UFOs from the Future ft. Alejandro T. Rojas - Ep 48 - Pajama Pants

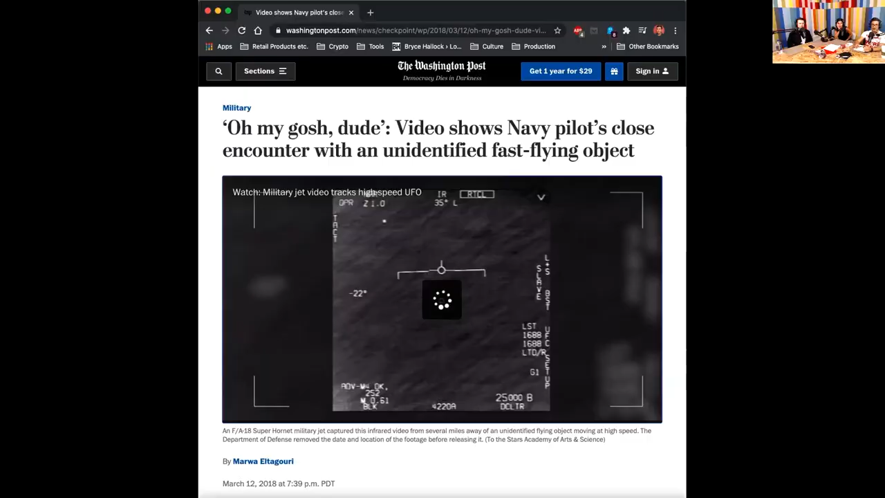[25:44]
this one here now this is that's the ocean
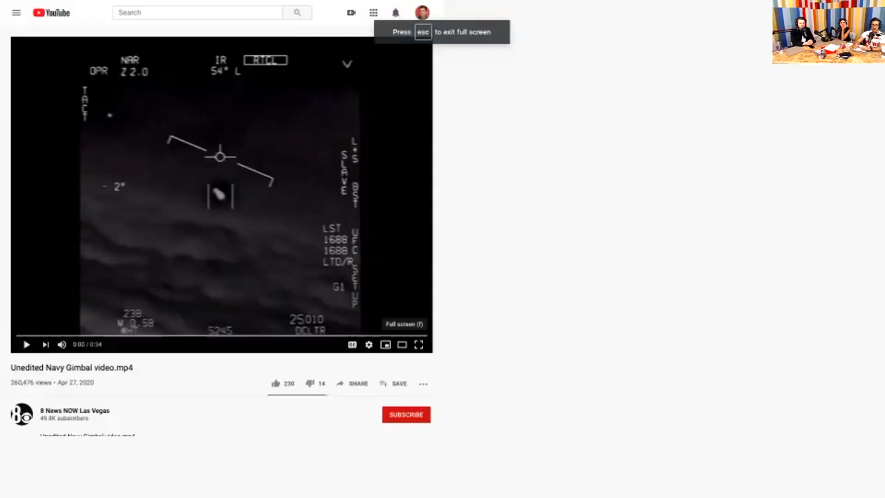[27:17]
what they call the gimbal video and because it was shot on this fighter jets gimbal camera i'm assuming and yeah it has a camera with a gimbal and you see some sort of
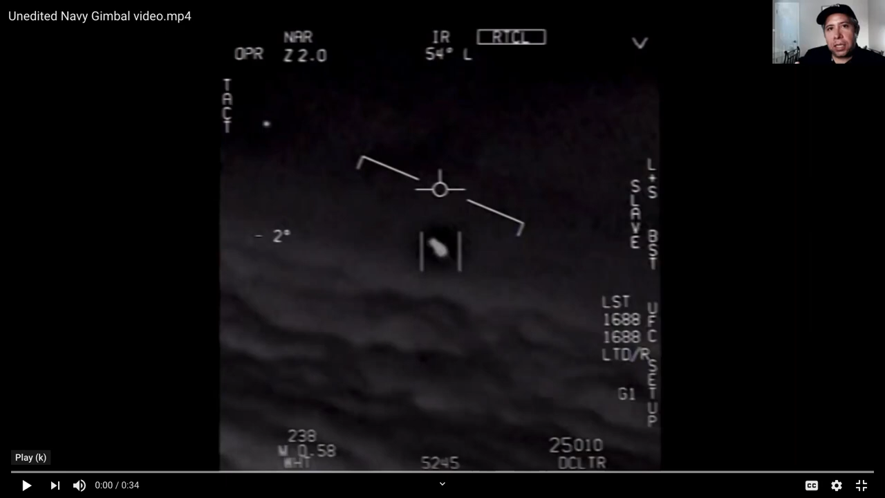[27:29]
movement in the gimbal some people argue that the rotation that you see is due to the camera but uh fravor uh the jet fighter pilot others not that he was the one who recorded this say no that was the object actually turning all right but again this was another one so two of these videos including this one were from 2015 uh from the roosevelt uh which was another big case um so this is a gimbal video go ahead bryce
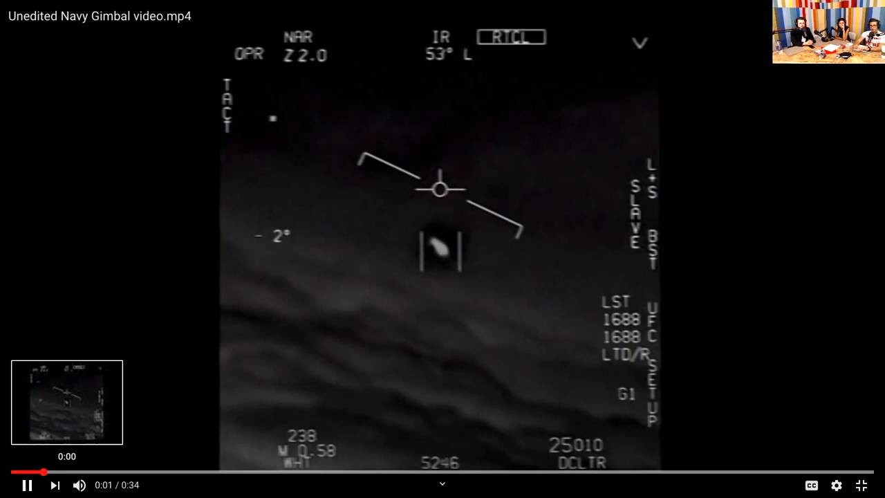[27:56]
there's a whole fleet of them look on the
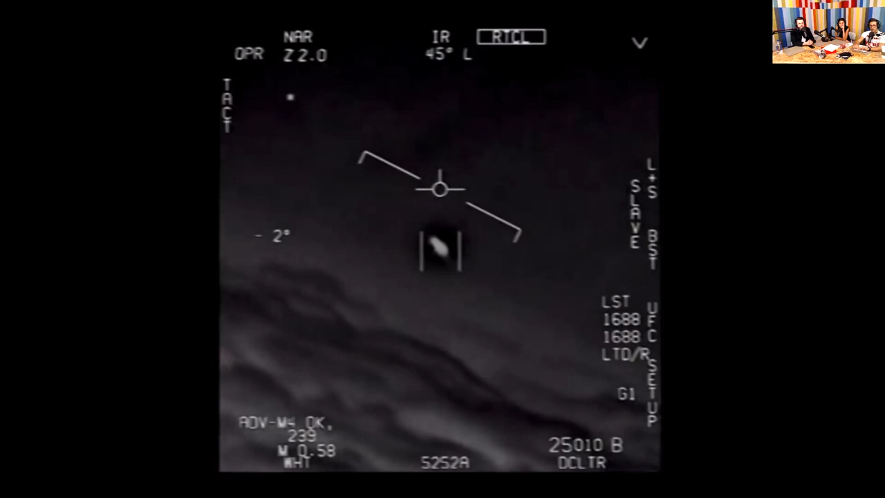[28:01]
asa oh my gosh they're all going against the wind the wind's